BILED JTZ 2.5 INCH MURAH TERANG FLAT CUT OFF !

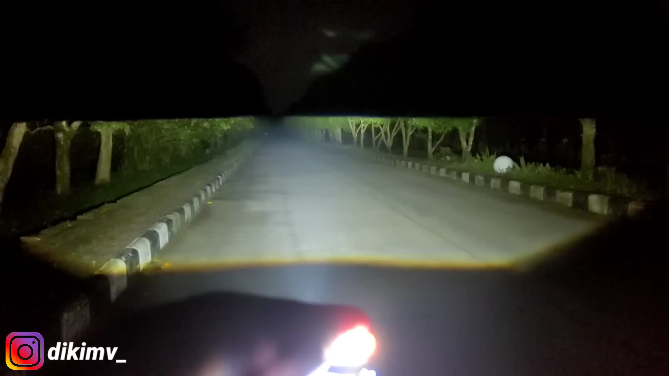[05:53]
sekali guys Ini sinarnya Satu lampu aja Dari bilet Murah Harga 300 ribuan Bukan 300 ribuan An 300 ribu pas Ini guys Sinarnya semewah ini Dan setebal ini guys Biletnya guys Itu lampu Mitsubishi guys ya L300 Dan ini lampu kita guys Satu lampu aja Dari bilet 2,5 inch Dari JTZ LED guys Ini Cut offnya Sangat-sangat rapi banget Terlihat disana guys ya Cut offnya Sangat-sangat rapi banget Dengan
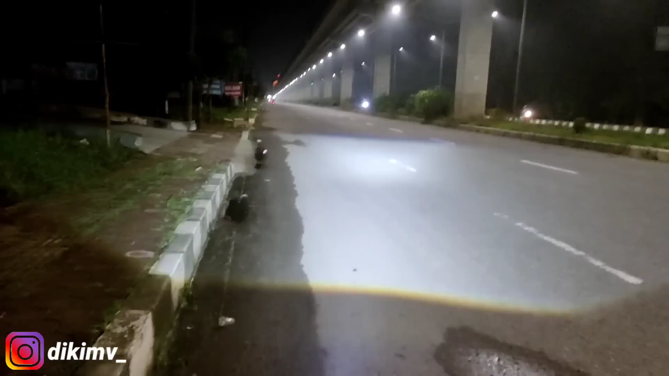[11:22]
Harganya murah meriah Tapi dia tidak Meninggalkan Atau Membawa kualitas yang buruk Ini kualitas yang Sangat-sangat baik Di harga 300 ribu Lihat ya Sinarnya mewah nih Real guys ya Di bawah Sinar terang Lihat lebarnya ya Tuh Lebarnya 3 jalur Coy Dengan satu lampu aja Dari JTZ LED 2,5 inch Beneran mewah banget Ini cahaya Posisi low beamnya Guys ya
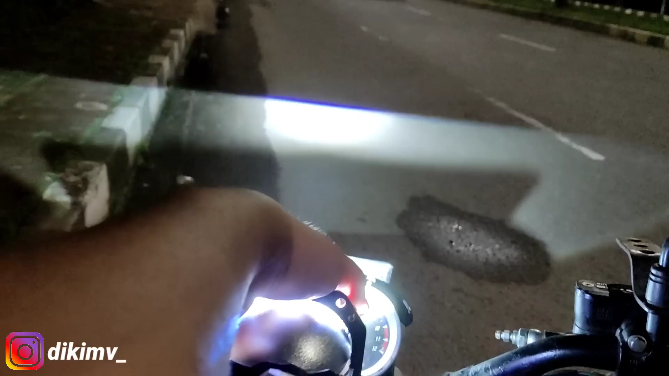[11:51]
Tuh Ini Aku angkat lagi Tuh Kualitas cut offnya Teman-teman bisa lihat ya Disana Tuh Kualitas cut offnya Lensa blue lens Lensa biru Sangat mewah sekali guys Ini hanya menggunakan Satu lampu aja Nih Kalau dijadikan lampu utama Dia seperti ini Di motor nih Viewnya ya guys ya Nah Nih Kalau posisi rendah guys ya Kalau posisi tinggi Lain lagi coy Nih
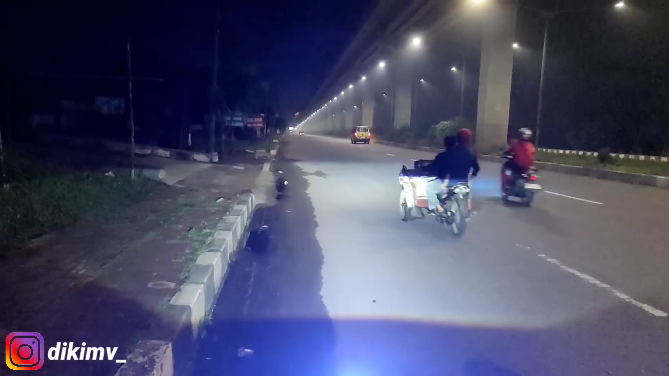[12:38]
Dibandingkan dengan lampu scoopy Standar Tentunya sangat-sangat jauh berbeda guys Sinarnya Mewah banget Walaupun hanya menggunakan Satu lampu aja Dari GPS LED 2,5 Sini harga lampu murah Tapi kualitasnya Gak murahan The best Ini high beamnya guys ya High beamnya tuh Sangat-sangat mewah sekali guys ya Menurutku High beamnya sangat-sangat mewah sekali Dan sangat mantap sekali guys Meskipun Harganya yang aku sebutkan tadi Tidak Harganya murah Tapi kualitasnya Gak murahan Nih High beamnya